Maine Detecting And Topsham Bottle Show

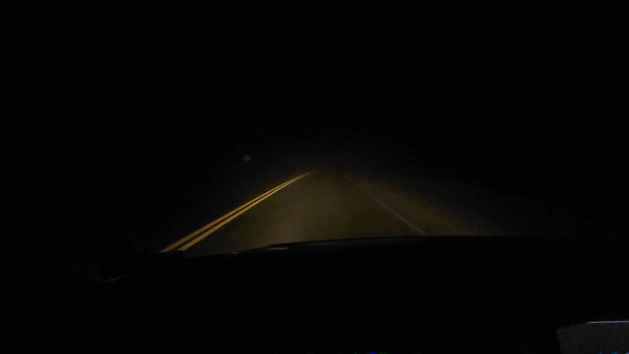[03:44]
So foggy I can't see about 6 feet in front of me, but we're on our way to the Maine bottle show and hopefully later hook up and do some metal detecting on the way home. But first rule of order is getting to the Topsham, Maine bottle show.